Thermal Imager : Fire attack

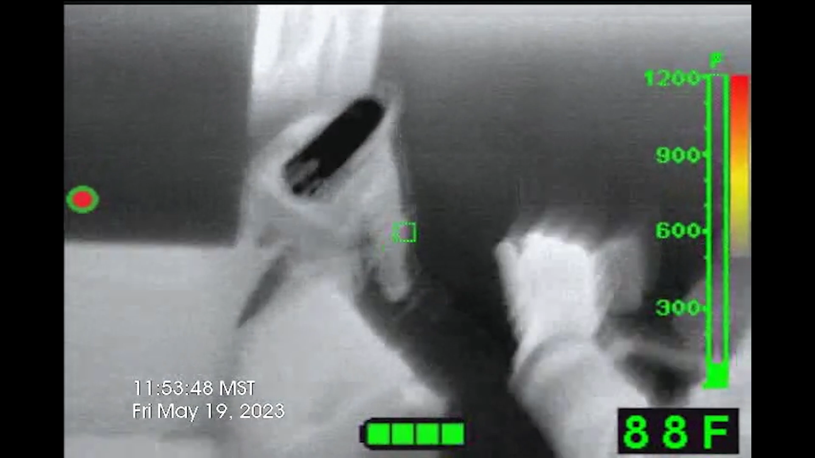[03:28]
On screen: spot 88°F
During the process of extinguishing the fire and cooling down superheated gases, it is important for crews to use the TI effectively to ensure precise water application.
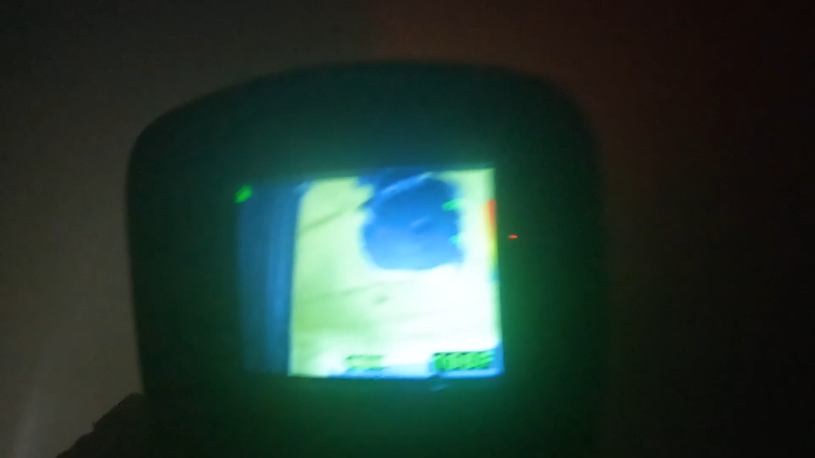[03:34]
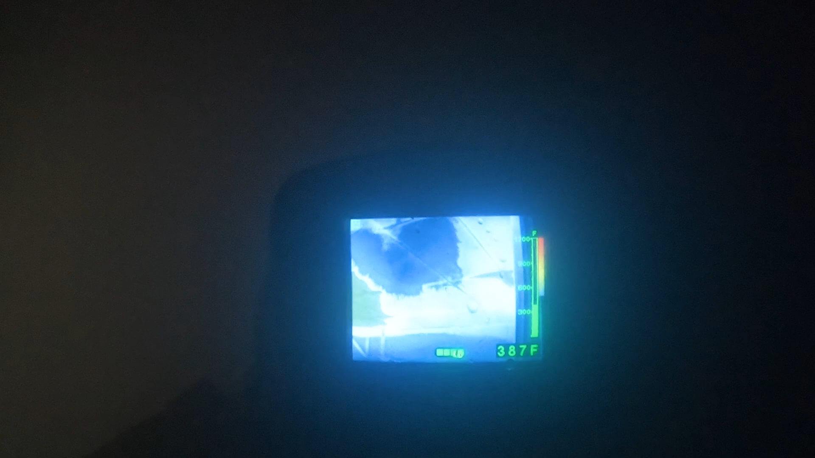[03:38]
On screen: spot 387°F
As the gas is contract and cool, the thermal layer should ascend, resulting in color palette changes on the TI.